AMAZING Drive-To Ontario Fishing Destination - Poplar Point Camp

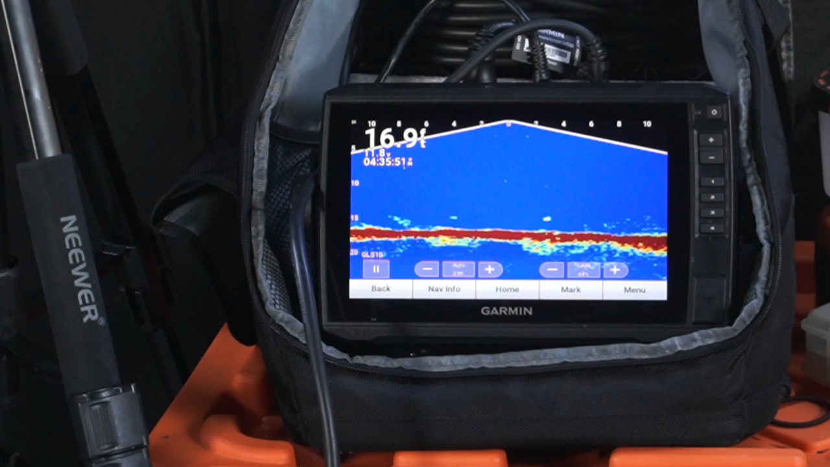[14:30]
On screen: depth 16.9 ft
definitely not a pike oh no he's underneath me he's underneath me bud who's coming to you? coming to you
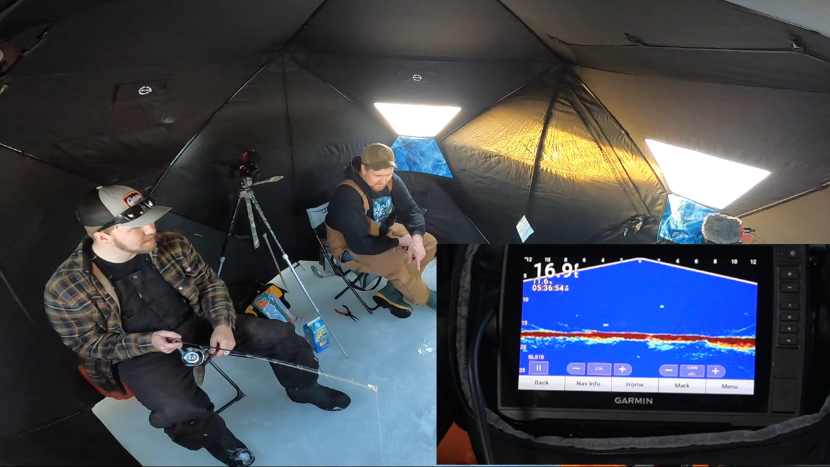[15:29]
oh oh there he goes up up there at the top he hit the transducer yeah he did I saw that look there he is that you?